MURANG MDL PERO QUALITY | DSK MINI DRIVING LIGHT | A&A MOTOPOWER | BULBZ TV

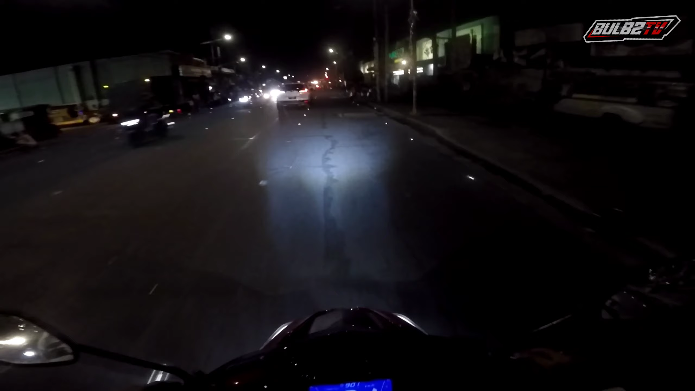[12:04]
So goods na goods siya, as you can see. Ayan o. Uy. Giniago ba? Tingnan nyo, ito yung wala kang mini driving light.
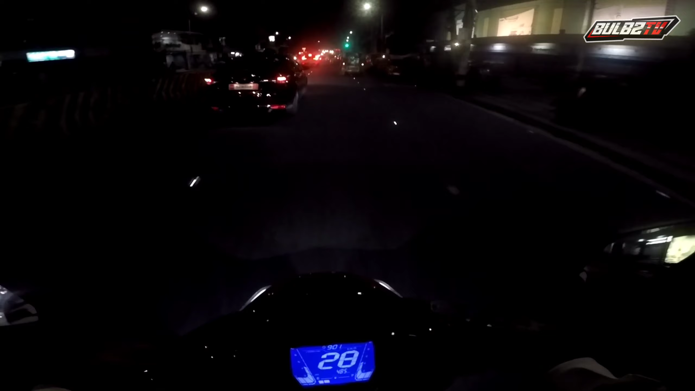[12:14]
Ayan. Di ba parang wala talaga.
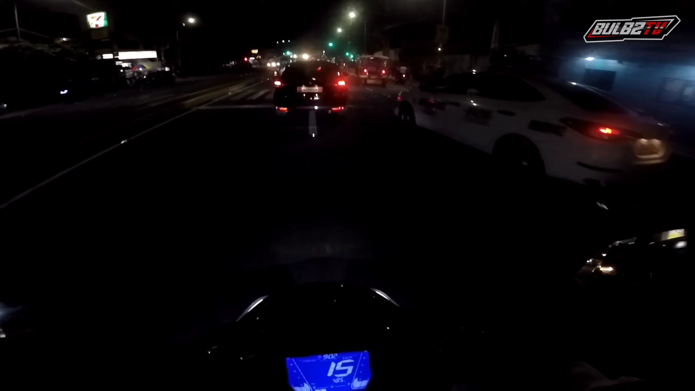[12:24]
As in, wala ka talaga makikita. Kaya ang dilim sobra. Ito naman yung meron, low. Ayan. Nakita mo na yung mga lubak. Bali ano siya? May low, may high na naka ito. Ayan, high lang. Tapos meron ding sabay. Ayan.
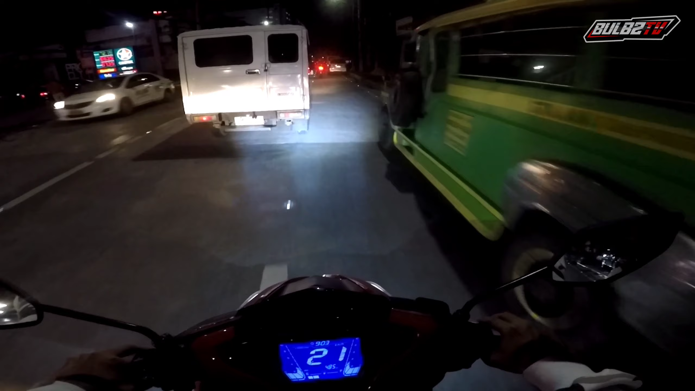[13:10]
Basta gagamit kayo ng high, pag wala kayong kasalubong, kasi malakas talaga siya eh. Tulad yan, diba? May mga ilaw naman yung poste, pero di kasi ganun talaga kita yung daanan pag wala kang mini driving light. So ito talaga, kailangan mo talaga mag-upgrade sa ilaw.